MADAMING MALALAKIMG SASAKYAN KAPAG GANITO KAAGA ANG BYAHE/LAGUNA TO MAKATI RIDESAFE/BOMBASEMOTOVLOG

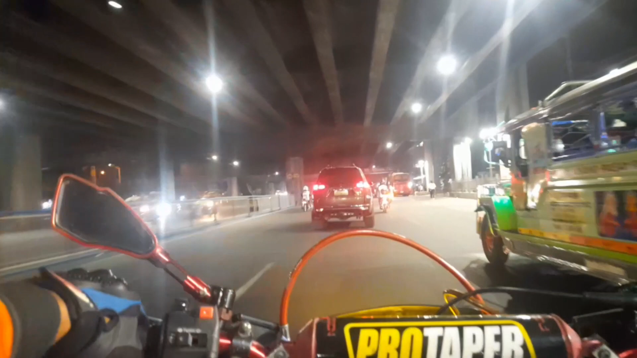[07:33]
Alabang Muntinlupa. Alabang Muntinlupa, patungo na tayo ng sukat Paranaque. So, madaling pambayan ng aking dadaanin para magkarating ng Makati.
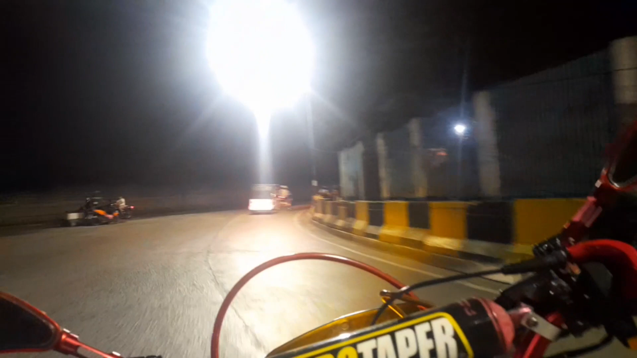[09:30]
Doon na tayo sa Bigutan, DOSB Bigutan. Patungo naman tayo na Arca South.
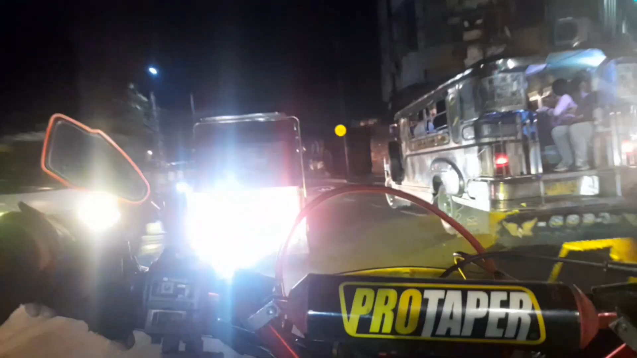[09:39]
So, gate free taging. Medyo malapit-lapit ng ating
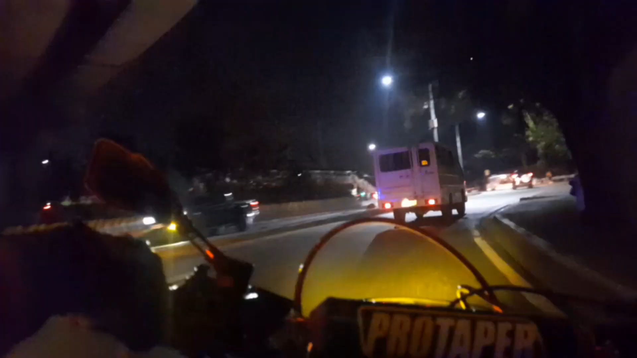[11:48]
Nadaanan ko ng Testa, Main Testa.
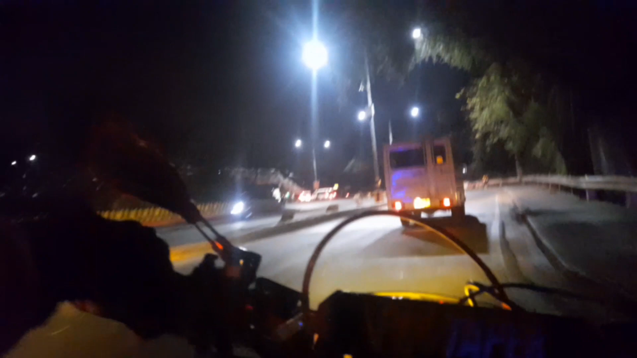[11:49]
Dito na tayo sa Gate 3 kung saan makikita
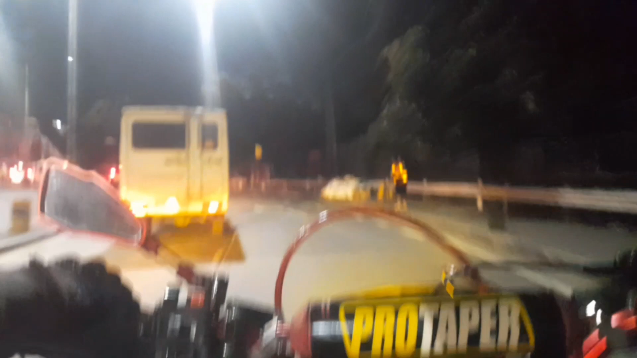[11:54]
mga
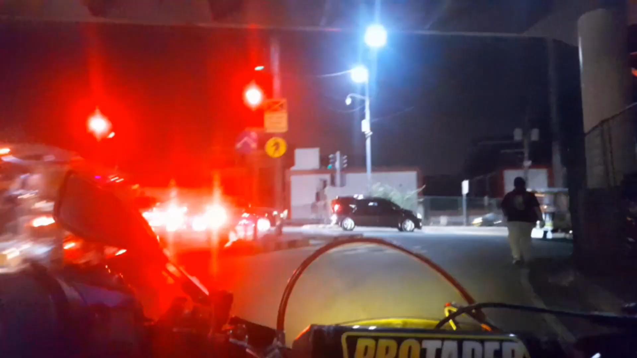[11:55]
kampo ng ating mga sandatang lakas ng Pilipinas.
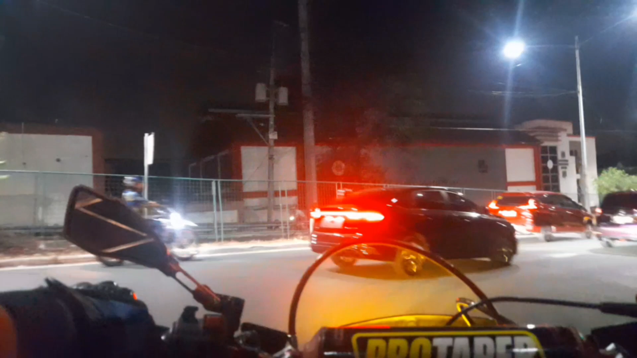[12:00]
Patungo tayo ng EDSA. EDSA, EDSA, Magallanes. Ito ang morning dito ngayon. So, konting kimbot na lang,
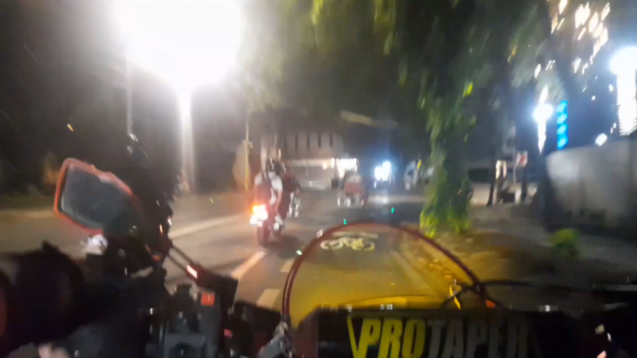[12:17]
makakarating na tayo sa ating patutunguhan.
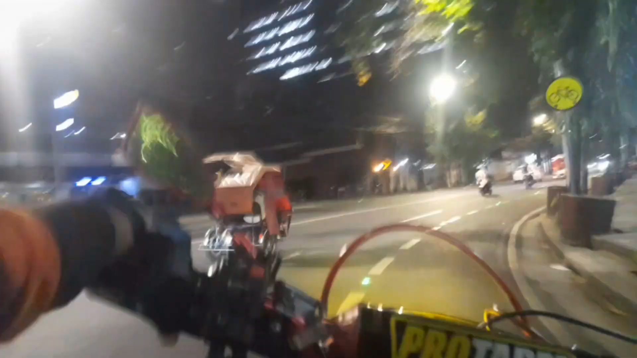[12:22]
Dito ang daan, pasok na po extension. Yan. Dito na tayo sa EDSA.
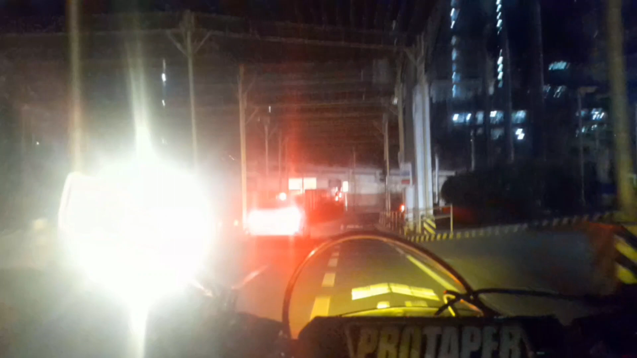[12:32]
Welcome, EDSA. Kung saan maraming mga sasakyan, lalo na pag rush hour.
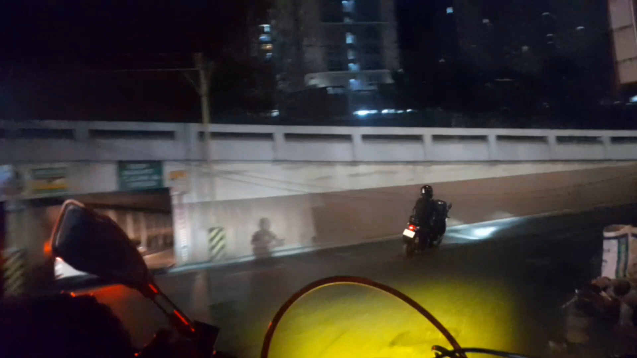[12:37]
So, tingnan natin ngayong morning kung gaano karami ang mga sasakyan ngayon.
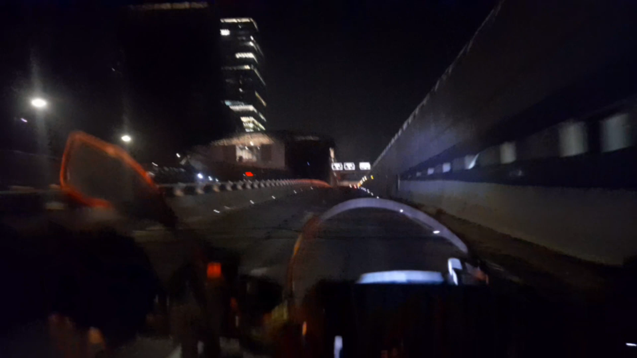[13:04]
Marami na mga sasakyan dahil mga papasok na sila ng trabaho, kaya inagahan ko para hindi ako matrapping.
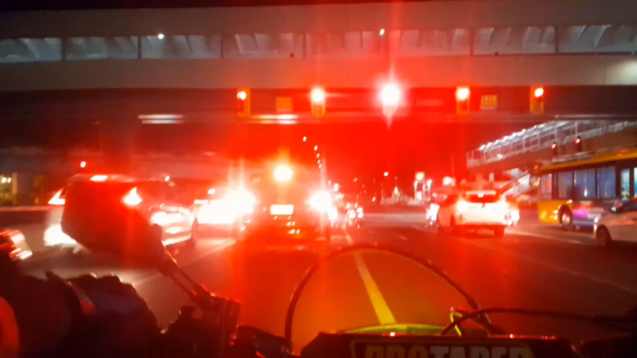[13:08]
So ayala, ayala EDSA, patungo na tayo sa